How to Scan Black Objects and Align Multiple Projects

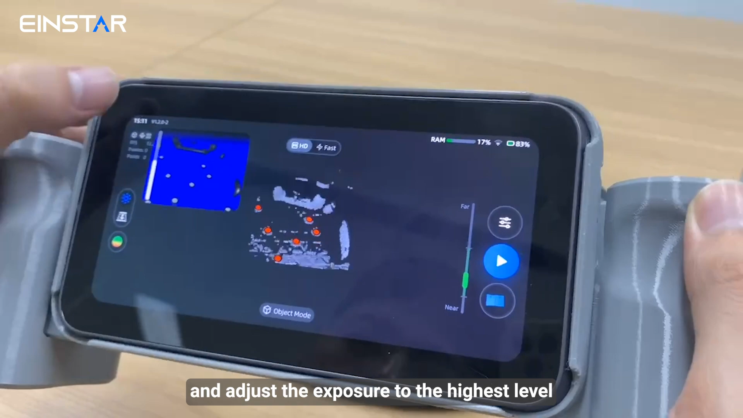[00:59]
Adjust the exposure to the highest level and see a slight reddish time appears in the preview window.
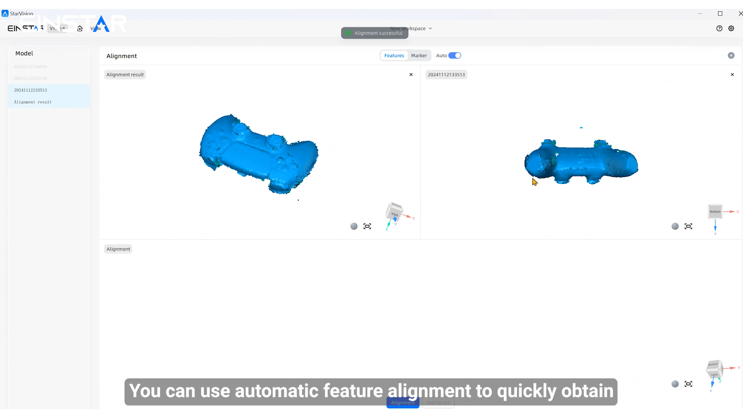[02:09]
You can use the automatic feature alignment to quickly obtain the desired data. If the results show slightly differences, you can also option for manual alignment.